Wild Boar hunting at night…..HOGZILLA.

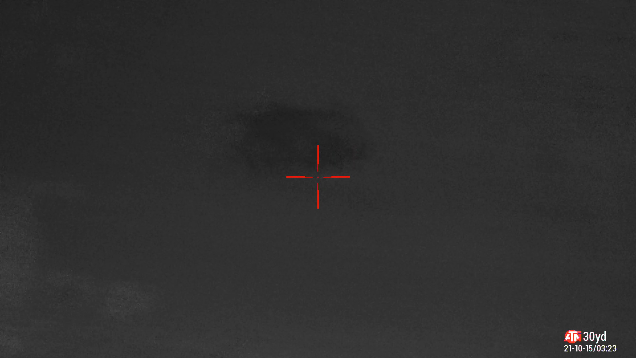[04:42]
Woohoo, we just shot a pig. Let's see if we can find it.